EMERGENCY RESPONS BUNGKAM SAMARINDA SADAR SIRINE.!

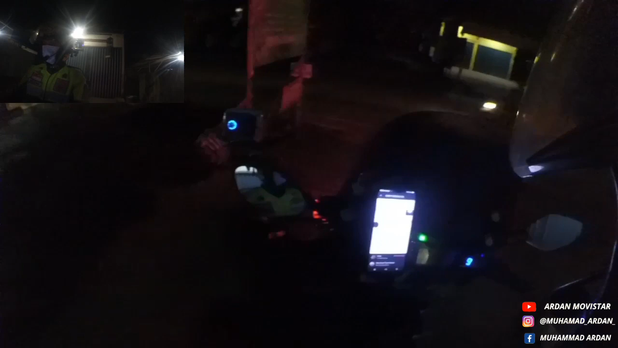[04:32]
Oke, kita nyalakan motor. Oke. Knock ready. Alright.
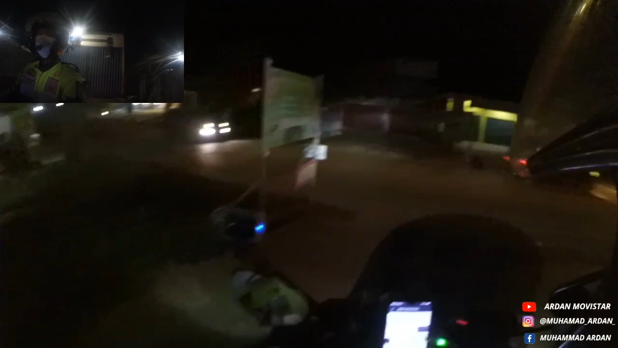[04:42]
Sudah dekat banget ya nih. Sekintas beklapara sedesa. Oke. Persiapan. Hazard nyala sudah. Oke, strobo nyala di depan. Sip.
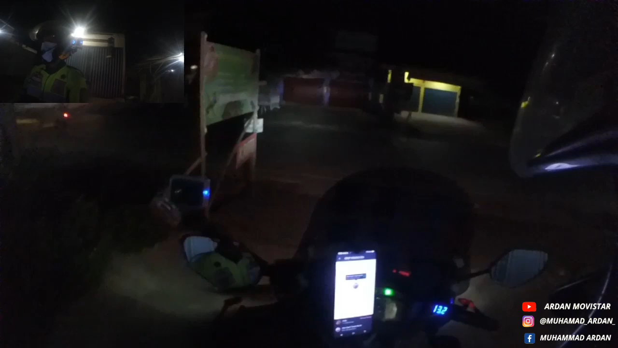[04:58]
Pantau. Udah mendekat posisi kita. Bismillahirrahmanirrahim. Semoga ini sudah dekat nih. Hitungan detik aja ini ambulans sudah mendekati posisi kita. Wow, dekat sudah. Oke. Itu ambulannya. Wow, kencang sekali sumpah. Oke. Persiapan.
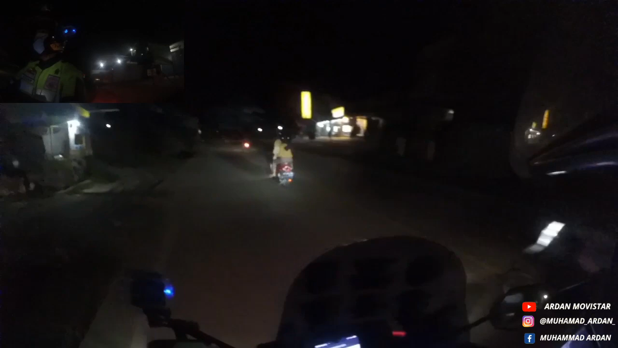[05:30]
Oke. Ya. Berikan jalan dulu. Push. Come on.
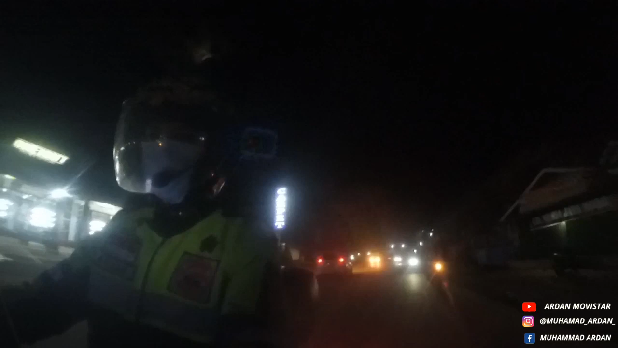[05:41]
Kecepatan tinggi nih. Gue buka kamera ya, helmnya.
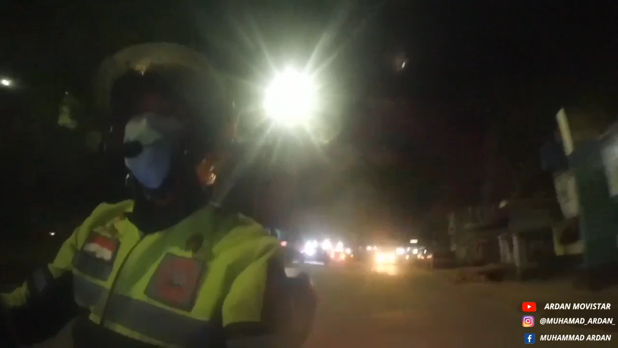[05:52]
Pantau dari spion. Ke kiri, Pak. Kiri.
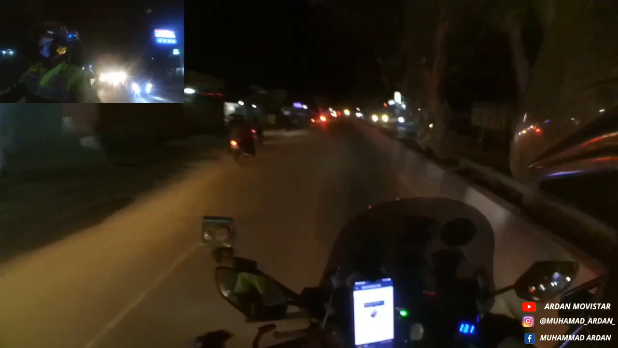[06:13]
Oke, terima kasih. Ya, ambulannya belakang kita ya, emergency sekali. Ya. Tahan dulu, Pak. Oke, terima kasih. Huh.
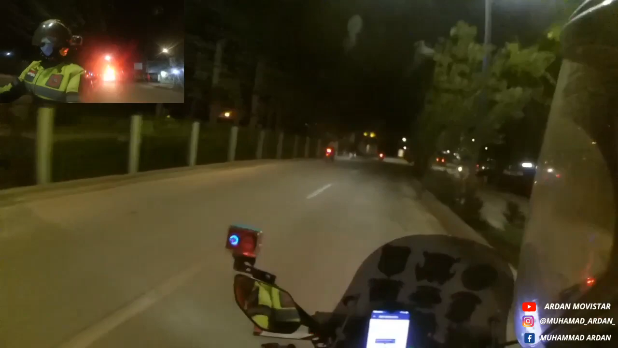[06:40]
Emergency respon, emergency respon, menepi kiri dari posisi Anda. Menepi kiri dari posisi Anda, menepi kiri dari posisi Anda. Waduh. Tahan, Pak.
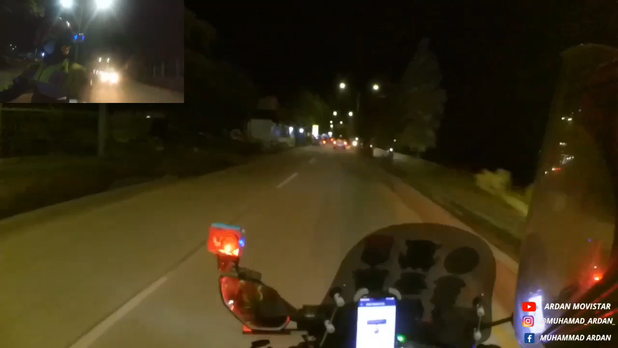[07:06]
Oke. Menepi kiri, Pak, menepi kiri. Kiri. Wow, ambulan kecepatan stabilitas.
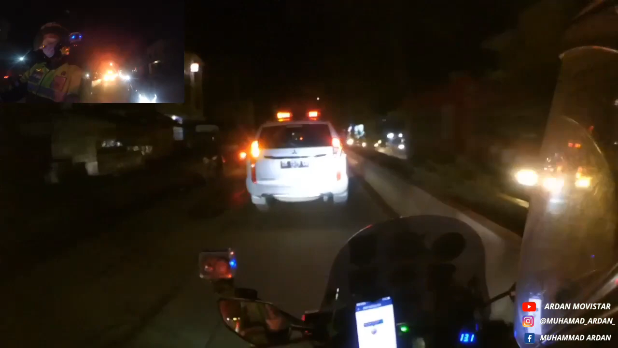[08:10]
Oke, ada yang ikuti belakangnya, suruh maju dulu. Ke kiri dari posisi Anda, Pak, emergency respon.
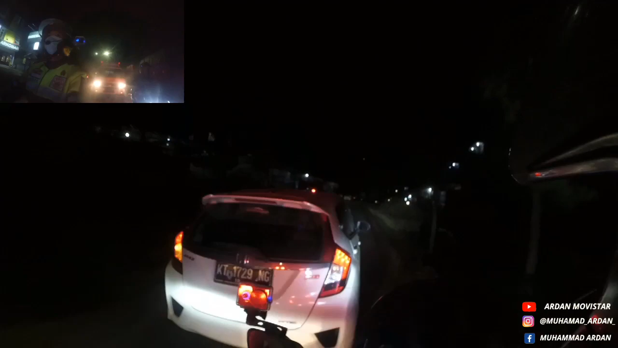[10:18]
Malah ngerem. Ke kiri mas, ke kiri.
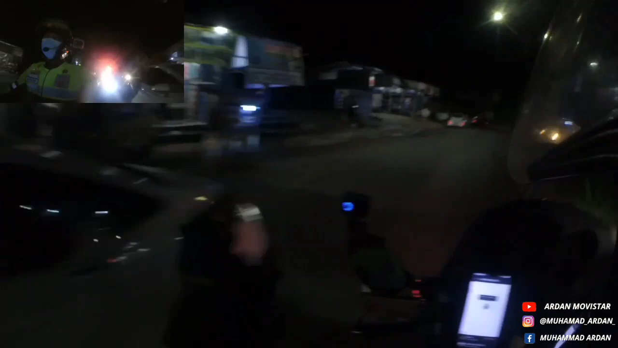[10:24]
Ya, wow. Tutup helm aja deh, perlahan bisa kok. Oke.
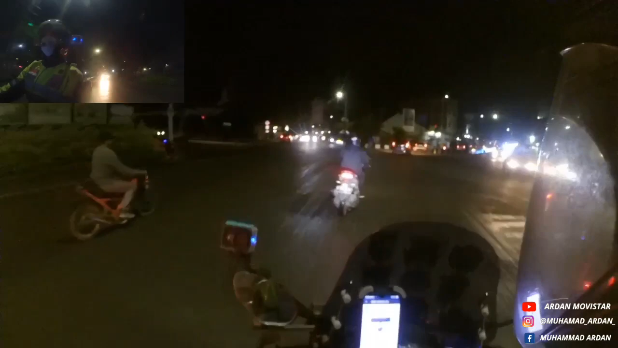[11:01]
Ya, ke kiri. Kiri. Ya, pantau.
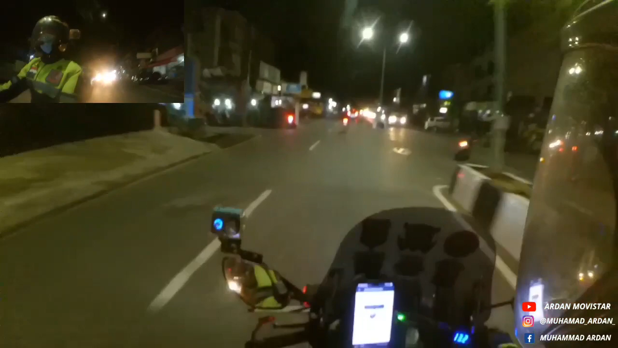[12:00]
Ke kiri, Mas. Ya, terima kasih banyak.
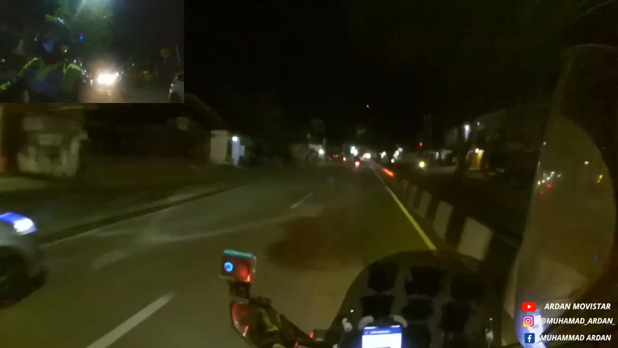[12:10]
Emergency respon, emergency respon. Oke, kiri Pak, terima kasih banyak. Jempol buat Anda. Tolong kasih jalan tengah, kasih jalan tengah. Ambulan emergency, ambulan emergency.
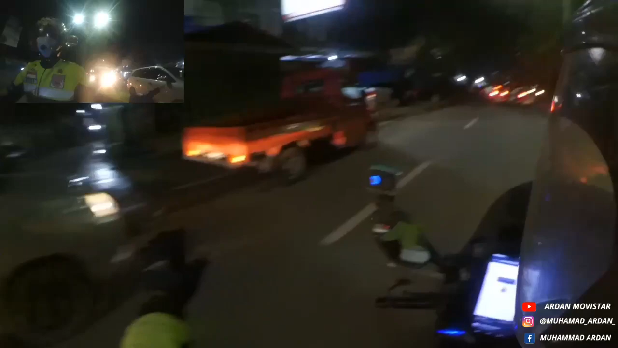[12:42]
Ke kiri Pak, oke, terima kasih banyak. Ke kiri mas. Ya, sip, jempol. Ke kiri, oke, terima kasih. Ya, ke kiri, terima kasih. Mobil sini ya.
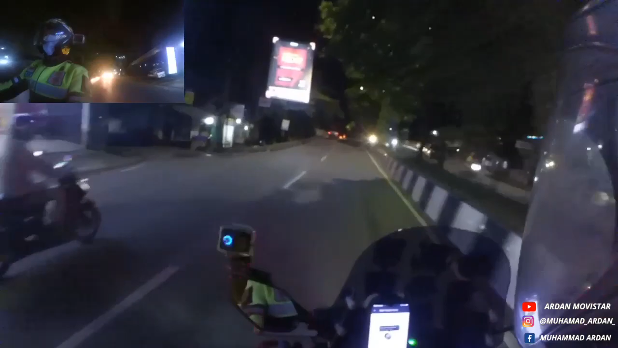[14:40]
Emergency respon, emergency respon. Kasih jalan untuk ambulan emergency. Wow, simpang 3. Ah, simpang 4. Simpang 4 Lembuswana.
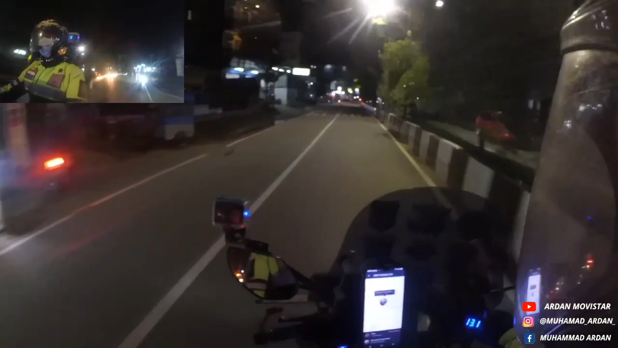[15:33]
Ya, tahan dulu, Mbak. Oke, terima kasih banyak, Mbak. Wow, cornering. Astagfirullah, malah ngebut lagi.
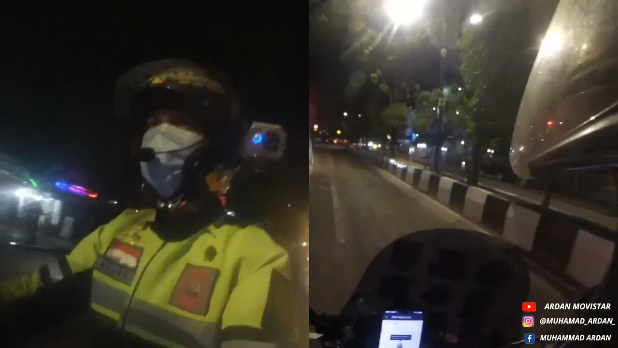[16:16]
Diduga ini anu ya, COVID-19. Jadi kita jaga jarak aja deh, jangan terlalu dekat banget ya. Antisipasi hal-hal yang tidak diinginkan. Oke, sudah masuk mendekati Rumah Sakit Umum Abdul Wahab Sarani gerbangnya.